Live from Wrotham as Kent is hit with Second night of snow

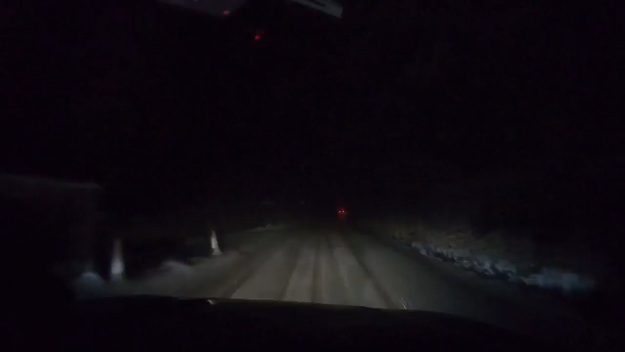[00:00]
Hi guys thanks for joining us this evening. I thought we'd just bring you a little bit of an update on day two. I've also been posting stuff all day on our Facebook and kent999.co.uk So we're just out and about at the moment. We've just been hit a massive bit of snow down here towards Rockham.
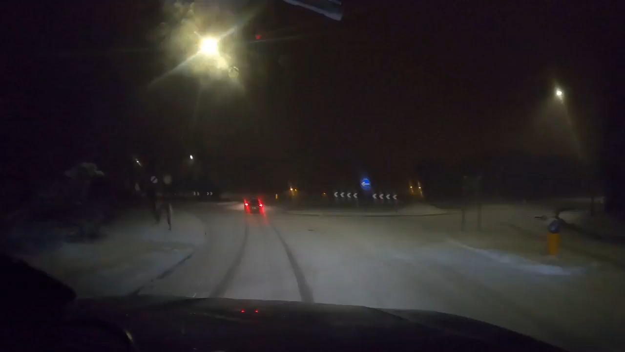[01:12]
So we're just down at Rockham at the moment. So we'll just keep this going. The 20 is just covered in snow as well. So despite the fact, we know highways have been out pushing stuff, pushing grip. But like they said, grit only works when cars are out there. Pushing this grit into the road.
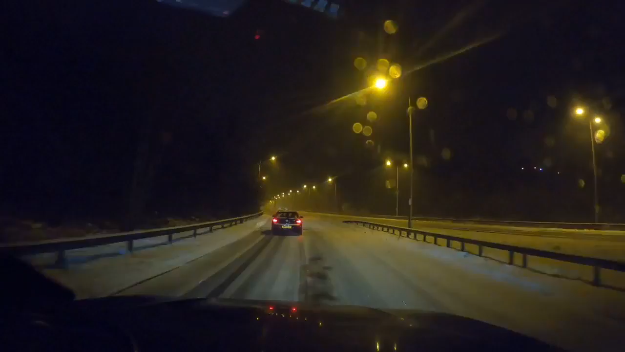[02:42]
I think it's going to be a one out of a long night for the Kent RPU and the Gritters as well. I know that the South East 4x4 volunteers are out and about. Bluebell Hill still remains closed in parts of all day as a properised link up there.